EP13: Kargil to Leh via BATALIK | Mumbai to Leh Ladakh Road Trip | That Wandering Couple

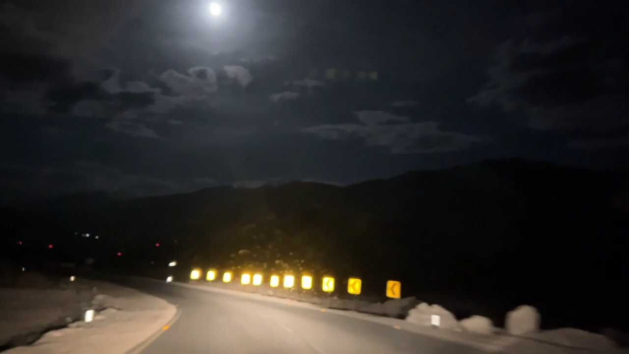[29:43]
नौ बद चुके है, और इस इस फुल्मून नाइट, और हम बढ रह रहा हैं ले के तरफ, � अब ही भी 40 км अरह अभी थी अरहा नदू है, और बहुत ही अच्छा रस्ता है, बट रात हो गई है, तो कुछ दिखनी आह थै, बट अथ रात हो गे हैं मदिखनी आहा है बट इस नोन,
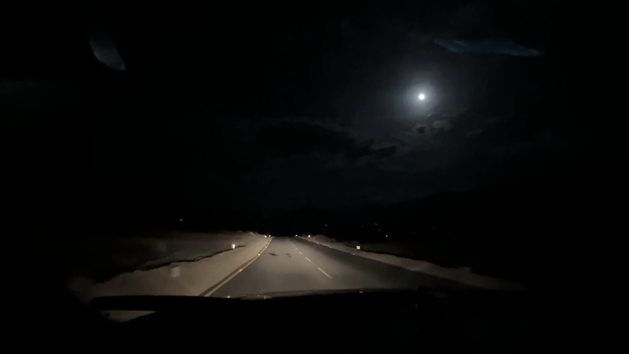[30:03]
फुल्मून, फिस रोड और दाप चारो तरफ के अन्धेरां, इट अन्धेरा,
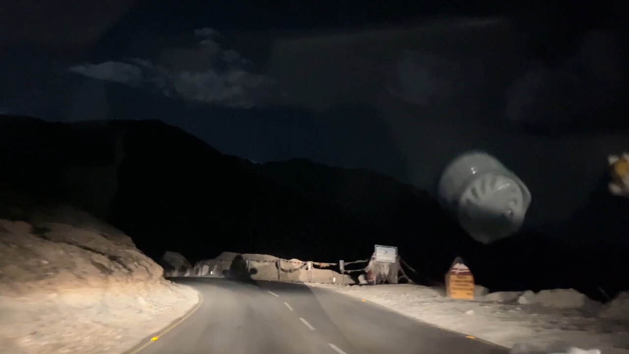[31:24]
और फिर आ रहा है है फूल मून व्यू बहुत है सुन्दर देख रहा है